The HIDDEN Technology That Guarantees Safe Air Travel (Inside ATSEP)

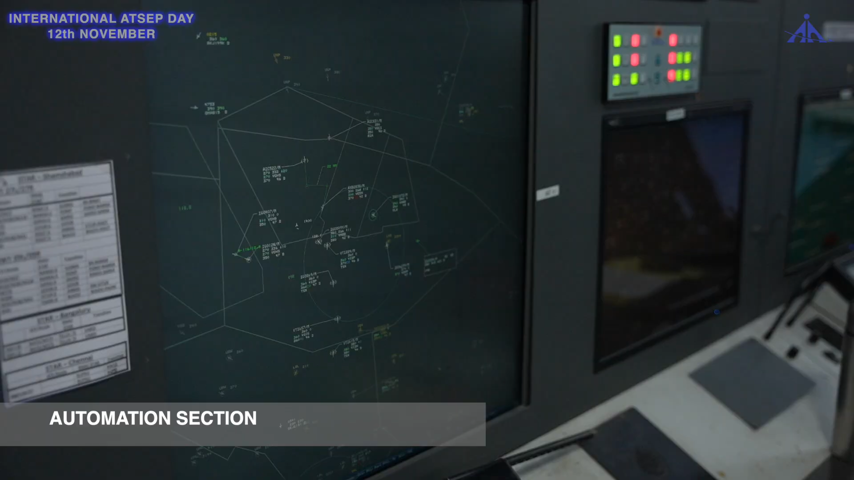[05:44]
air traffic controllers delivering a clear real-time view of the airspace this enhanced situational